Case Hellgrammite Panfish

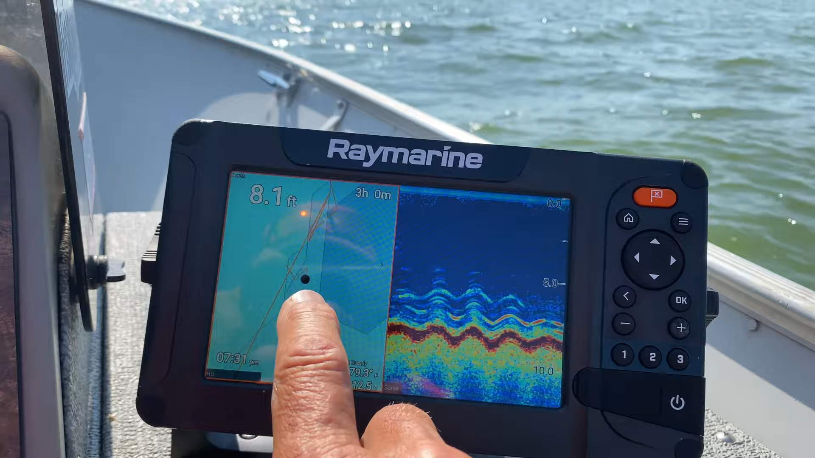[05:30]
On screen: depth 8.1 ft
And over here on the right, you can see that there's very sparse weeds. So this is that second layer, that lighter green, not the dark green. I find that this strategy of fishing these thick weed beds in open water, just over the edge, is one of the best ways to locate these panfish in the middle of summer.
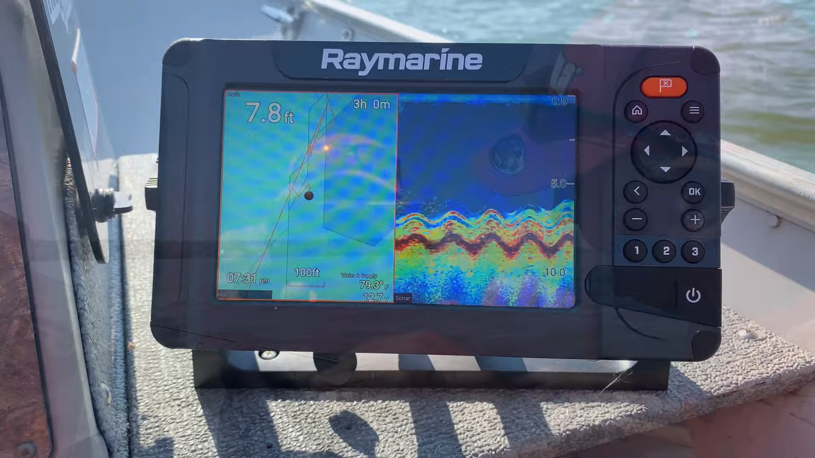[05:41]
I drop my jig down to the bottom. Today, because we've got a windy day, it's hard for me to cast and to really have good sensitivity.